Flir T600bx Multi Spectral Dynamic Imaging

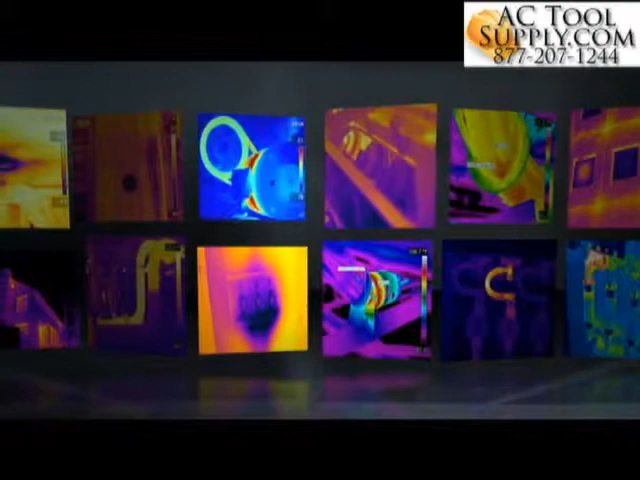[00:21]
But thermal images by themselves aren't always enough.
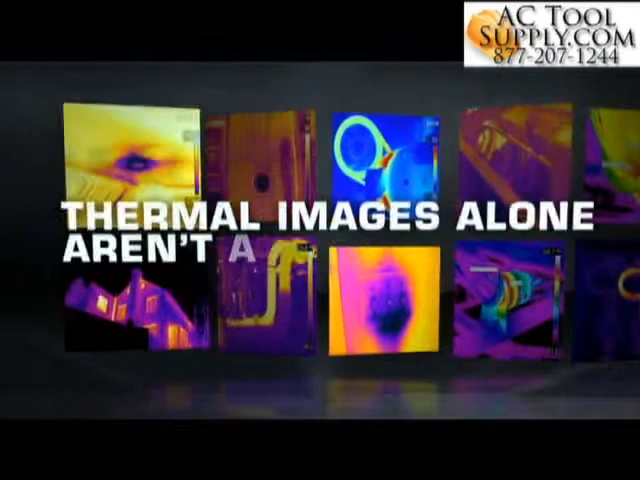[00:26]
That's why FLIR now brings together the best of both spectrums in a striking, innovative way with MSX.
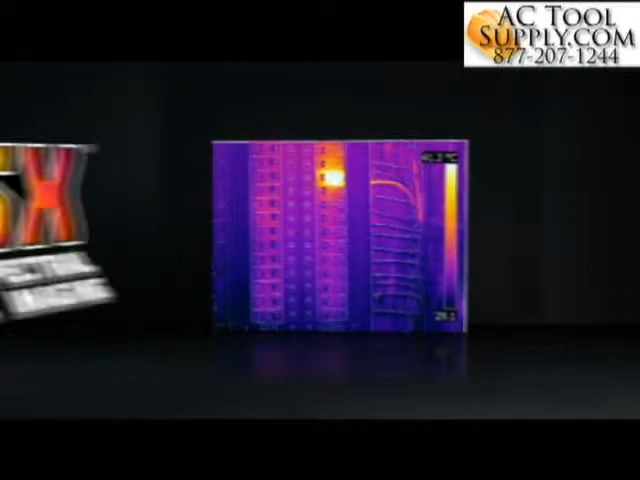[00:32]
Bold and definitive,
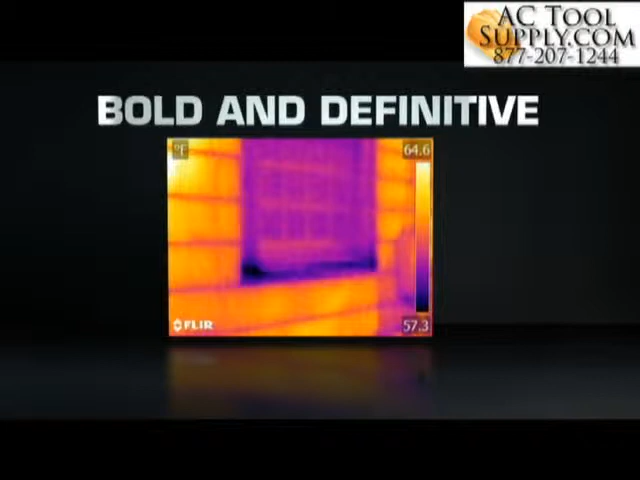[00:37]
On screen: scale top 64.6°F, scale bottom 57.3°F
MSX instantaneously generates an all-in-one thermal picture that pinpoints where the heat issue is as soon as you see it.
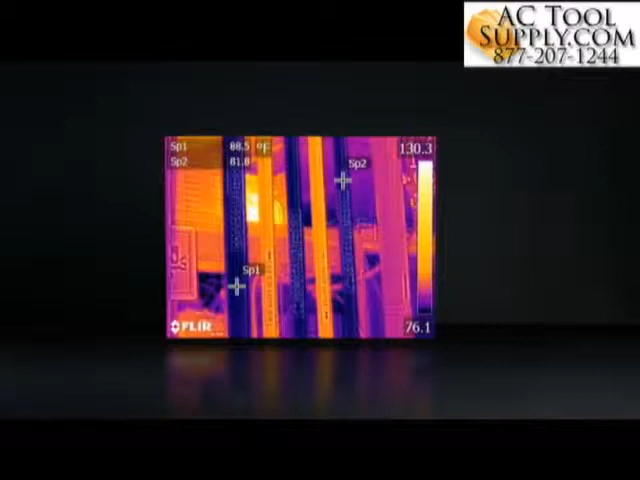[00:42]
Key details apparent to the naked eye can get lost in a regular thermal image,
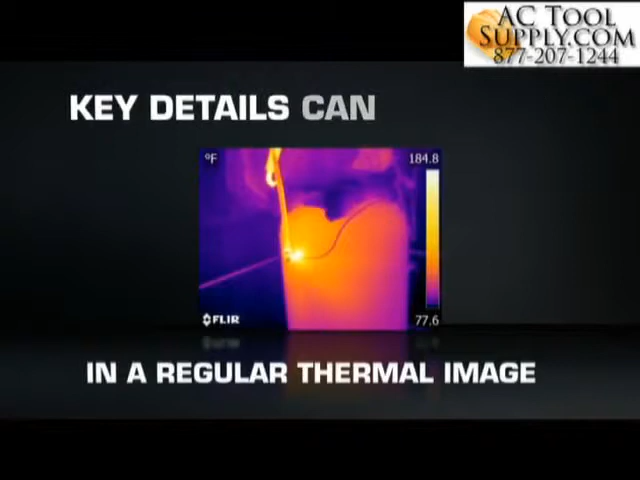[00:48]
On screen: scale top 184.8°F, scale bottom 77.6°F
and older camera features that blend, overlay, or fuse infrared and visible light images can take time to dial in and interpret. MSX is completely different.
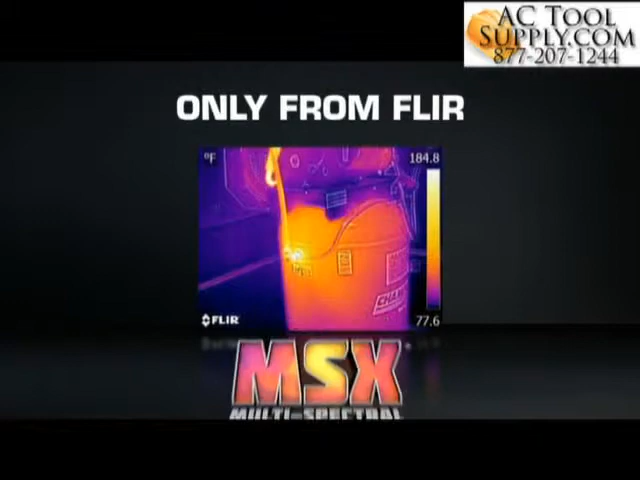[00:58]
On screen: scale top 184.8°F, scale bottom 77.6°F
Using FLIR's patented algorithm,
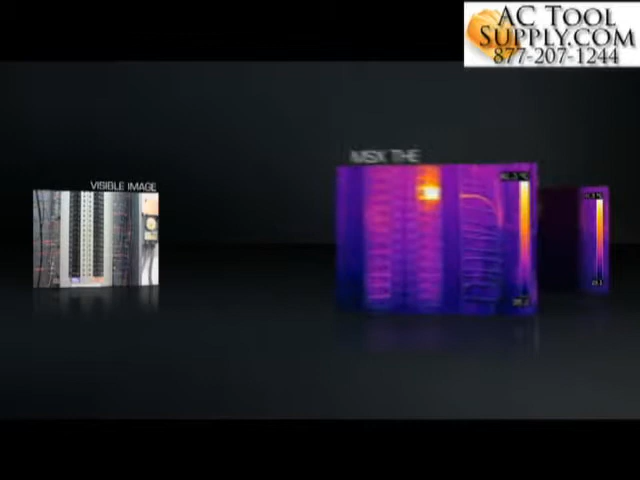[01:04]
MSX extracts the high-contrast highlights from the built-in digital camera, then virtually etches these skeletonized details onto the entire corresponding thermal image,